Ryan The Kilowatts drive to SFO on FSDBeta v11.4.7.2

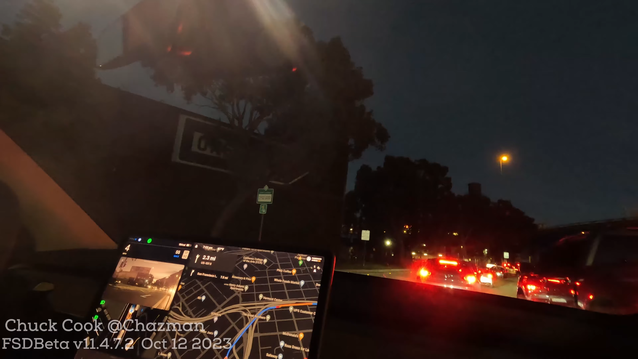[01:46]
driving um this isn't a beta video necessarily but we'll just sit here and chat but here's an interesting situation though yeah because three lanes became two real quick the lightning is kind of encroaching i
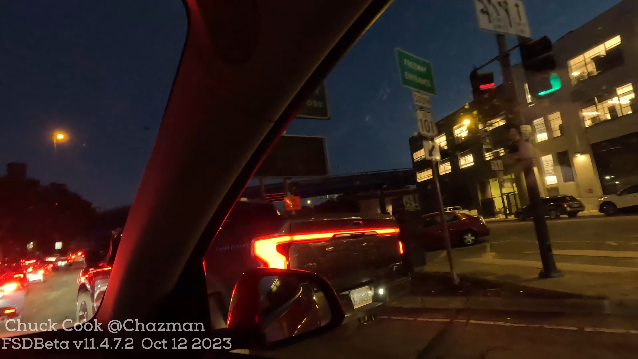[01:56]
wonder how yeah we got the merge here they don't have the blinker on it it's a little tight i might want to play the brakes
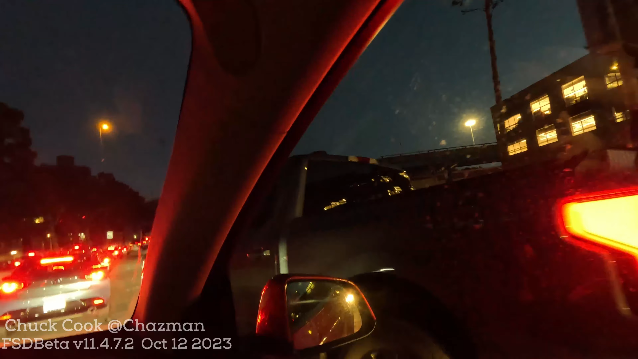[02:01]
what are you gonna do what are you gonna do i would like i think the tesla's gonna wait i hope so oh it's actually going over here and it's going to end up like that actually worked out okay it worked it wasn't as polite as i would like it it's because he wasn't as aggressive if he was more aggressive the tesla would have backed off but it was this way now we've got plenty of gap oh great no but finally back to good but that's okay i mean it was fine it did it but it wasn't what a human would have done no that was not a great example of fsd the rest of it i'm sure will
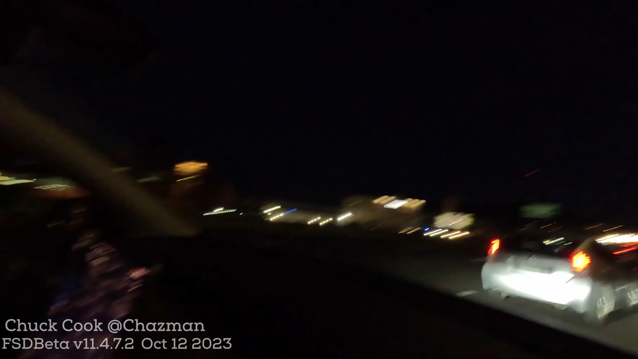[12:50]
showing you what happened so this little toyota prius just uh kind of cut two lanes over and you did you anything no i got ready to do something but the car slowed down and they let him do his thing yeah it actually did a good job with defensive